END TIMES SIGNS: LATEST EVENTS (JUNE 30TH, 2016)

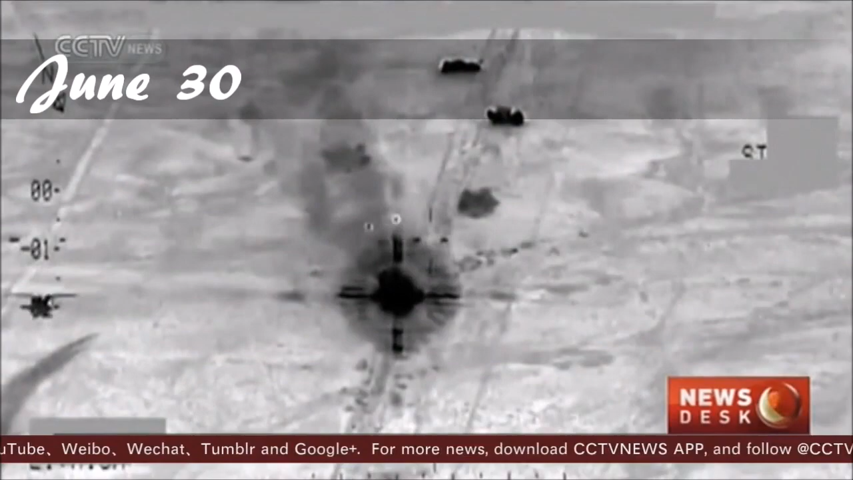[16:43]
The strikes south of the city of Fallujah are estimated to have killed at least 250 suspected ISIL fighters and destroyed 40 vehicles. If the figures are confirmed,
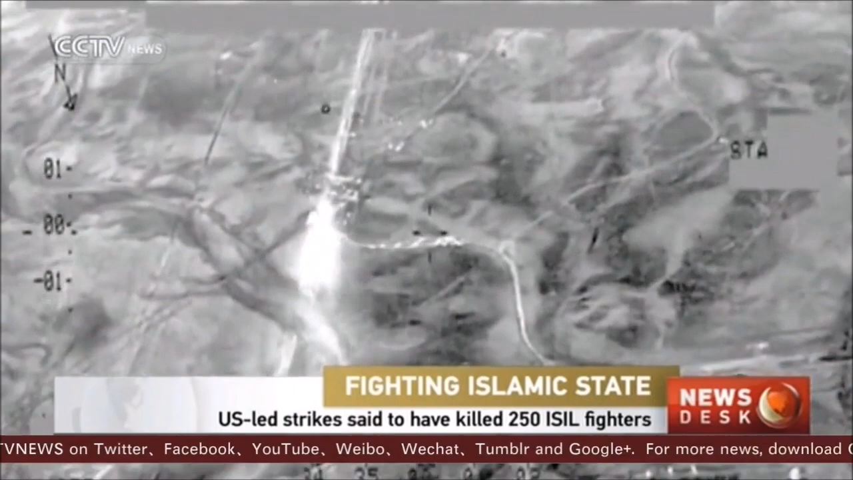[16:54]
the strikes would be the most deadly against the jihadist group. The U.S.-led campaign against the Islamic State has moved up a gear in recent weeks, with the government declaring victory over the militant group in the city of Fallujah.